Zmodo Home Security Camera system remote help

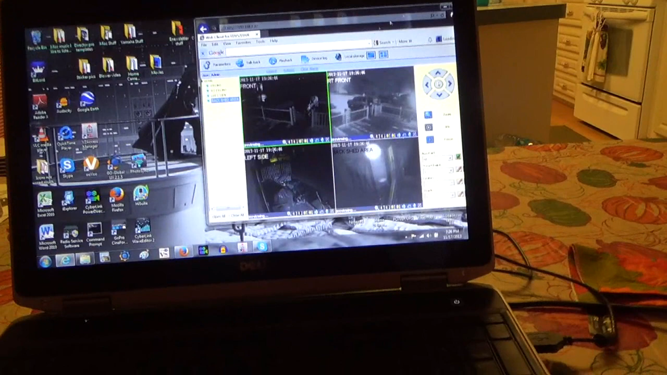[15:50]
And kind of just explain a little bit on regards to this web client thing. Uh, if there's, you know, some people out there frustrated that have Zmodo or any one of them home, uh, security camera systems. Uh, this is the process to go through. So, anyways, enough chatting about it. And that's basically it. And if you have any questions when you watch my YouTube, just send me a comment. Um, or a question and I'll try to answer the best I can.
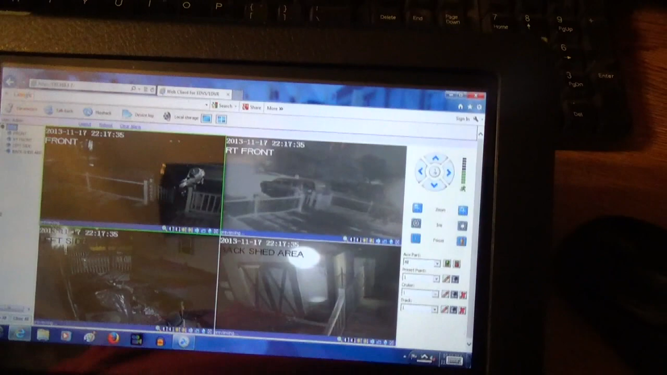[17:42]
And it would just leave it running. If I wanted to, uh, if I wanted to get out of this,
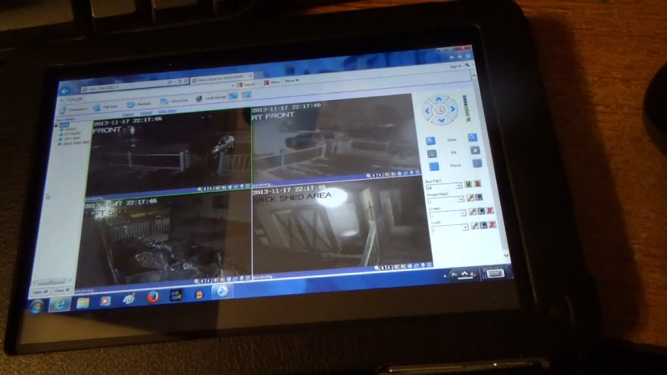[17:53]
I'd just minimize it. Okay. Bring Splash back up.
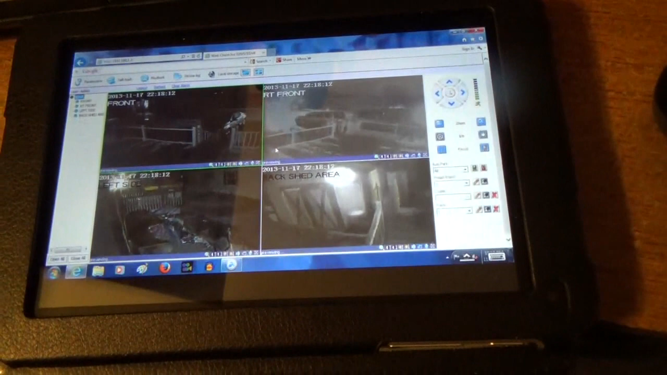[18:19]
The, uh, application on my tablet. And there I am again, looking at my desktop. And this is what I would do if I was, uh, away. Like on our Disney trip or something. If I wanted to see if there was an issue or something, I could do that. So that's basically it for Splash Top on, uh, any kind of, uh, Android, etc, etc, device.
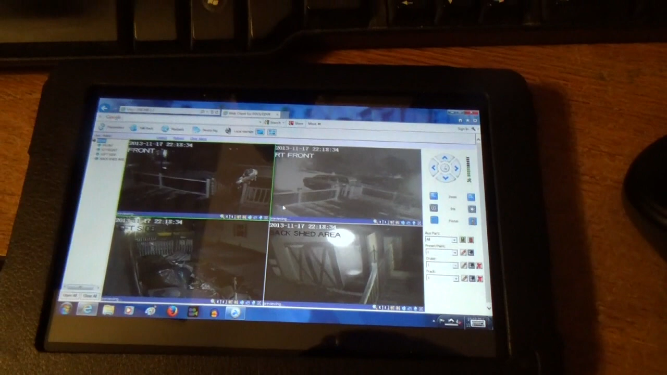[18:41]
That's it for now. That's the end of the... Home Security Camera System by Zmodo.